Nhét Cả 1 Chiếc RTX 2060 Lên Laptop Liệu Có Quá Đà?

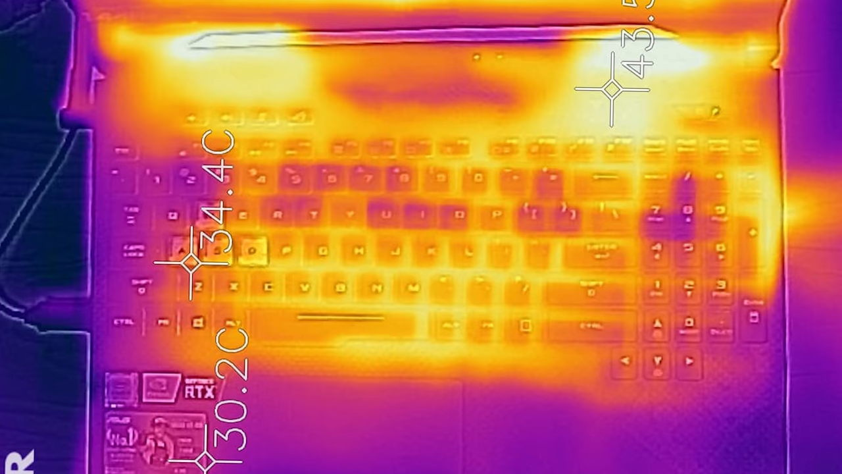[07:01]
lên trên dưới là 45 độ C Ở phần quạt gió này Còn những cái điểm khác là ra động khoảng 30 độ C